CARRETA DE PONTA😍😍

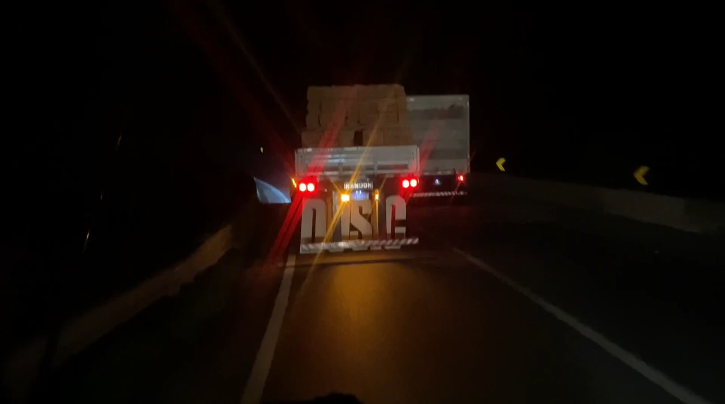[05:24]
Ai, ai, ai, ai. Também, ó. Descendo a serra de boinha.